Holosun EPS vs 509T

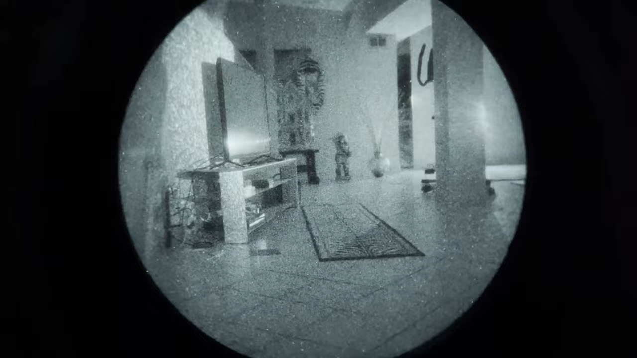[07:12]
time i'm still not living down here but with interest rates and home prices going the way they are who knows what the future will hold view is through pvs14 with some ir illumination provided by the laser not the illuminator but the ir laser on my tlr2ir otherwise if i turn it off it's just too dark down here so first up we have the aimpoint micro t2 not the acro but the micro t2 considered by many to be aimpoint's strongest night vision performer
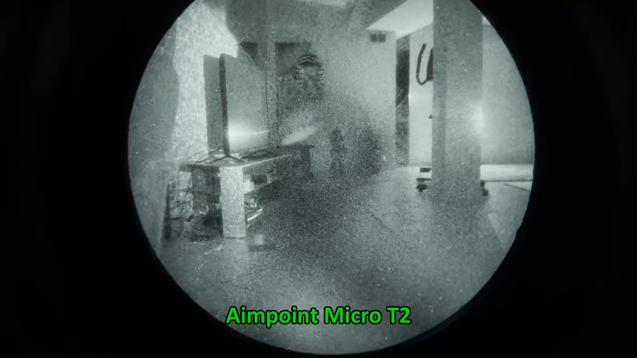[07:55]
moving on to the hollow sun 509t very similar performance to the aimpoint i would say impressively
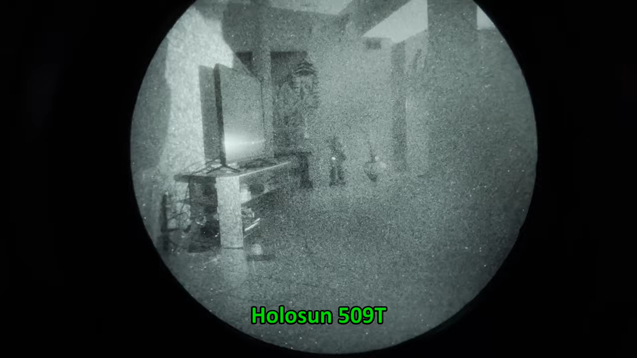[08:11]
so it's hard to discern any loss of light transmission through the glass the eps performs very similarly to my eye perhaps a little